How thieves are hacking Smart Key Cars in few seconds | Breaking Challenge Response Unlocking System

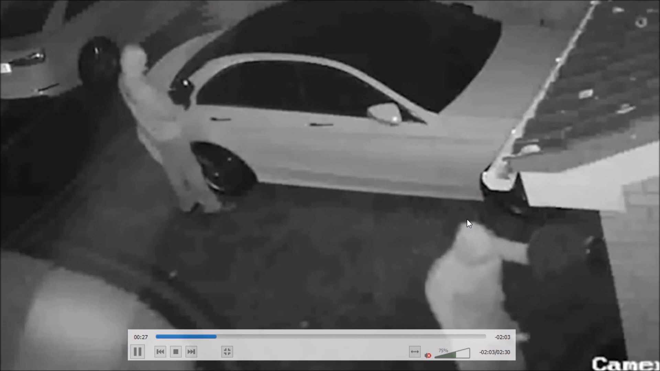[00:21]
होता है ये बंदा गाड़ी को unlock करने की कोशिच कर रहा है basically इस device के थूरू ये सिर्फ गाड़ी को के handle को pull किये हुए ठीक है गाड़ी unlock हो जाती है दोस्तों ये बंदा बै� security concepts के लिए ही बना हुआ है तो एक बर हम इस footage को देख लेते हैं अभी क्या होगा ये